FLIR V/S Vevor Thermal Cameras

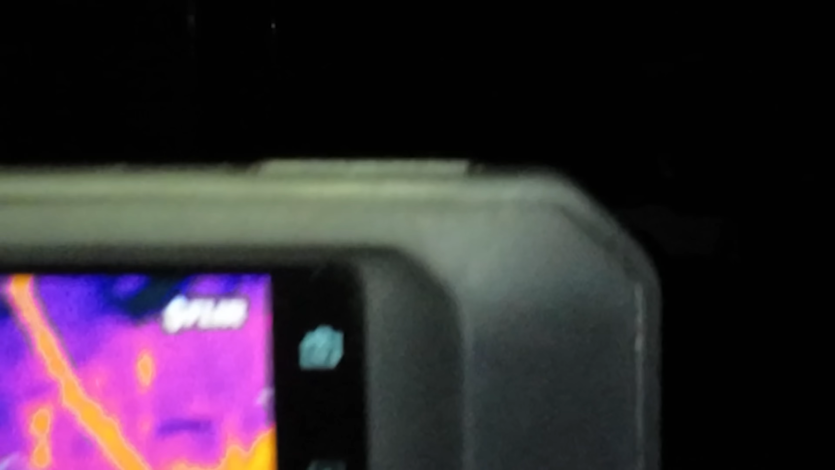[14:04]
there she is, a pretty clear image, at about 150 feet,
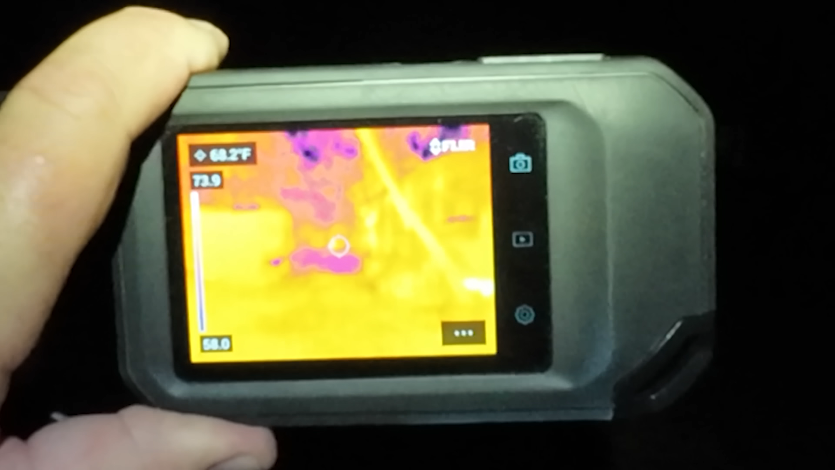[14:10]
right center screen almost, that was all I needed,